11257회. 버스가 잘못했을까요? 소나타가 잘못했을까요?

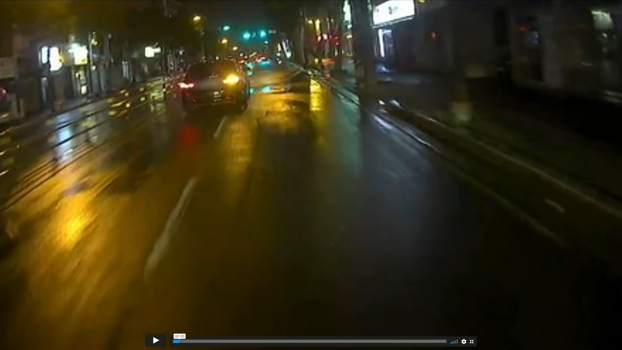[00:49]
차선을 이미 물고 있습니다, 이렇게요. 경찰에서는 이럴 때 앞뒤 관계? 그럼 뒤차가 좀 조심해야 되는 거 아닌가요? 오른쪽 앞에 계속 켜고 있었고. 그리고 여기서, 여기서, 여기서, 여기서, 여기서 이렇게. 누가 더 잘못했습니까? 투표해 보겠습니다. 앞차가 더 잘못했습니까? 블박버스가 더 잘못했습니까?